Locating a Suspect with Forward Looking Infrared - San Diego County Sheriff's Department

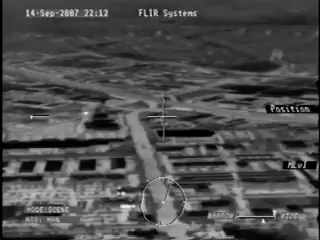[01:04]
I don't either. Only a mile and a half out? Okay, long down. 45 seconds. I think I'm picking up there. Yeah, I guess. Got some lights up there. Well this guy would be hotter than hell. Yeah, he was running for a while, right? Okay, I'm picking up their flashlight. You said it would be just on the corners of the school. Alright. Yeah, I picked up two of their flashlight so I think I got a pretty good idea where the perimeter is.
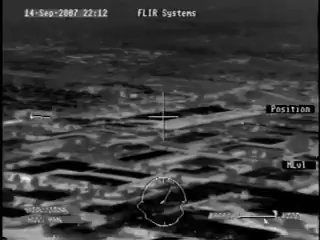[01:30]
Okay.
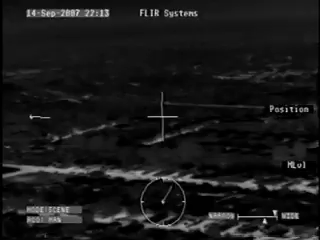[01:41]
Okay. Okay. I think it's that block right there. Okay. They got a good perimeter. We'll just start a blur search and see what happens. 10-4. Do you want a direction where you last think Pacific's was? Yeah.
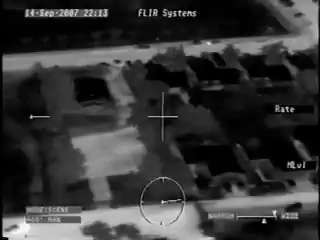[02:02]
Okay. Affirm, if you can look at the direction of my light. Uh, that is, uh, technically it's nine o'clock now. Okay, I see the one light that's moving, that's good, so I'll start looking right there where he's shining it. Okay. Okay. The two palm trees will be to the left of the two palm trees.
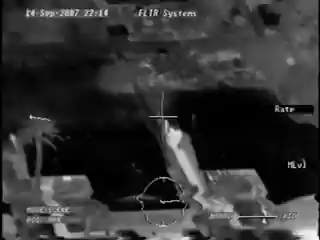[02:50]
Okay. Okay. I want to start looking right down in this yard. Looks like the sergeant, the point of the light at you, is just moving around with his flashlight. Walking, checking stop. Okay. Okay, just see him.
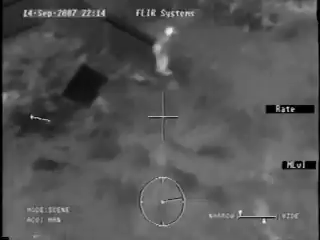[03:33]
Looks like it's got an open door or something. Yeah, that's him, huh? Yeah. He's got a good picture. That's an awesome picture. How about looking at your screen, I'm just guessing. What's that? How about looking at your screen, I'm just guessing.
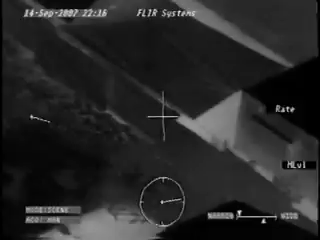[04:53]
And just as I said that, there's somebody coming in. Got a guy about 10 miles out there. Okay.
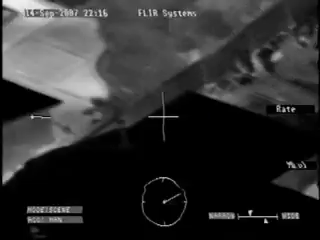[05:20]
Ask 303. Go ahead. He's on the roof, huh? I think I have their subject on another roof. He's going to be, stand by, let me get a fix on him. He's definitely going to be on the roof.
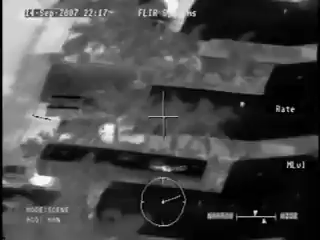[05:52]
Not of a house, but it looks like a fifth wheel travel trailer. And I'll try to get which side of the perimeter he's on.
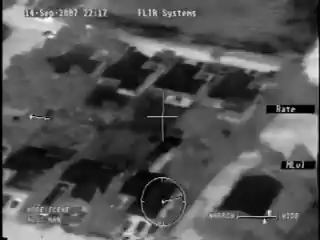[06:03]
Copy, have the subject on another roof for the travel trailer for further. Which side is that right there? Travel trailer for further. 919, that might be behind 36 and 32 with this and the RV down there. Okay. Ask 303. It's going to be, I believe, on the west side of the perimeter. The street that's the west side of the perimeter. And there's going to be a driveway.
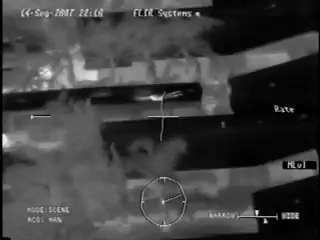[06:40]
Well, just look for a driveway with a large fifth wheel trailer. In fact, there may be a truck sitting under the front of the fifth wheel. He's on top of that fifth wheel trailer at the back, nearest the house.
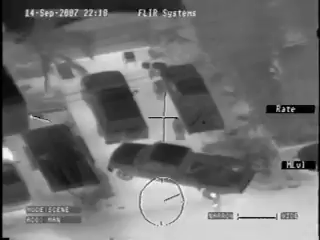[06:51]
Ashton, the residence has three cars in the front of it. He's got a truck parked catty corner at the end of the driveway. And he's got a deputy out front right now. Or somebody's out front. He's on top of that travel trailer at the back. Ashton, have that deputy hold position. Actually keep an eye on the suspect. And then, how long before I get to K9? K4. K4, I'm open under 5. K4. K4. K4. K4.
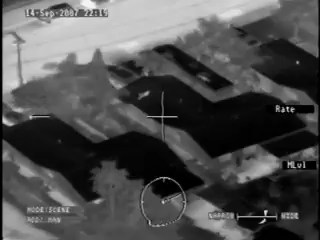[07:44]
He's just kind of rolling down the roof. Opposite side of the trailer. He's still over the garage right now. He's on top of the garage.
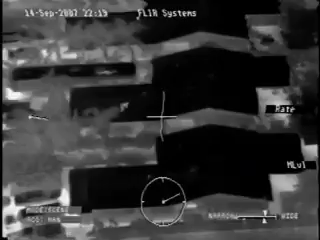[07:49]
He's going towards the back of the house right now. Standby. Okay, that plane's on back here. I see where you're looking.
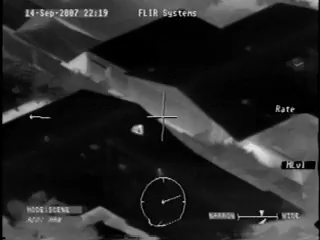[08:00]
Astra, I think he's tying his shoe. He may be getting ready to run again. Right now, he's sitting on the roof. Standby, he's moving. He's about to drop down off the house. I believe it's on the, uh, on the east side. And he did. He's down off the house on the east side. He's running towards the street. He's running towards the street. And he's, uh, just went into a garage of the house next to it. Deputy's going in after him. We kept going in behind.
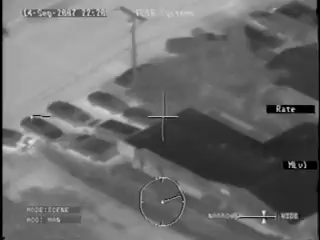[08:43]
He's inside the garage, uh, one house, uh, believe it would be to the south of the, uh, travel trailer. You might need a unit over there to help him. Stand to the unit and route there.
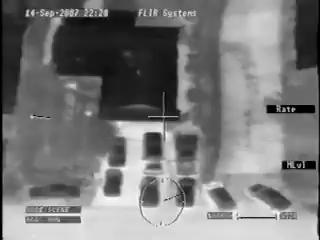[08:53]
Okay, that's where you got units, uh, enter in the garage now. He's got cover. All right. All right. We... Come for one to take. All right. Call Sam. Thank you very much, Astro. Good job. Hey, good job down there. We'll, uh, 3-8.